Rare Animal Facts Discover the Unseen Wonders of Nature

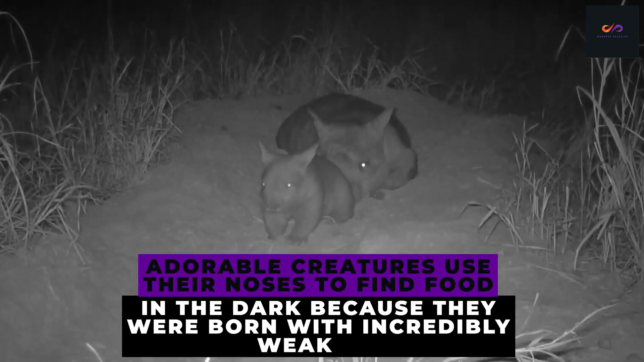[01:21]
These adorable creatures use their noses to find food in the dark because they were born with incredibly weak eyesight.